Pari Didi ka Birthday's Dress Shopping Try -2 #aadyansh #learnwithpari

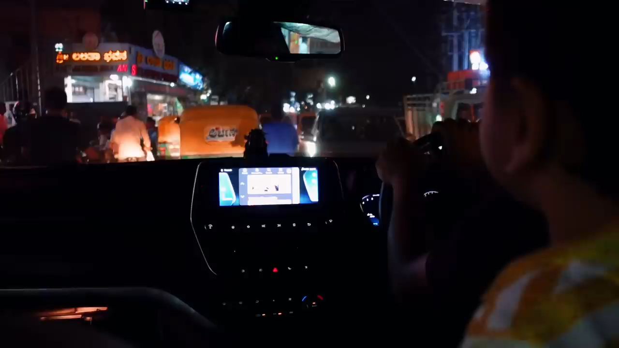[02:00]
प्लीज अंकल साइट हो जाव बोलो यहां पर गाड़ी चलाना बहुत मुस्किल है मतलब कोई भी स्पेस नहीं मिलता है देखो ना मतलब ओटो वाला आके इधर ही रख दिया यह गाड़ी जाएगा तब ना सबसे भयंकर तो यहां पे बैंगलोर में ओटो ही है देखो आराम से फोन लेके ना आराम से बात कर रहा है बो भाई